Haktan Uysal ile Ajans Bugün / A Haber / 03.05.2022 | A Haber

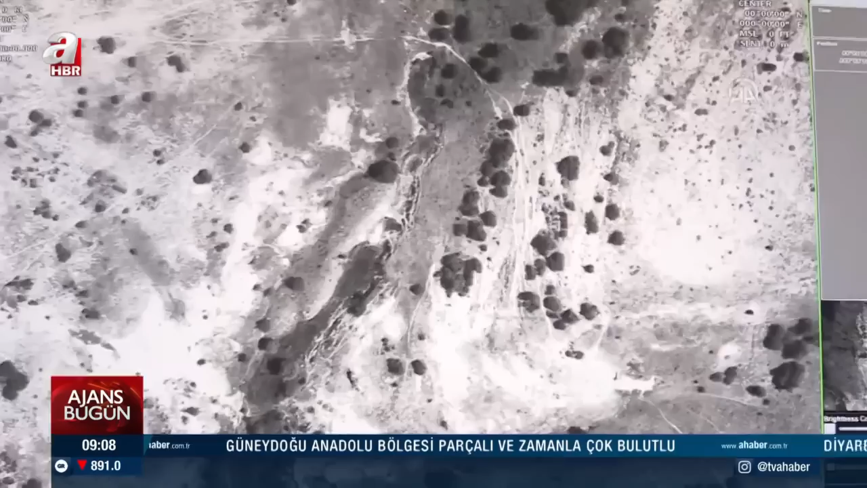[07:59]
Türkiye-İran sınırı da termal kameralar, harekete duyarlı sensörler ve insansız hava araçlarıyla korunuyor.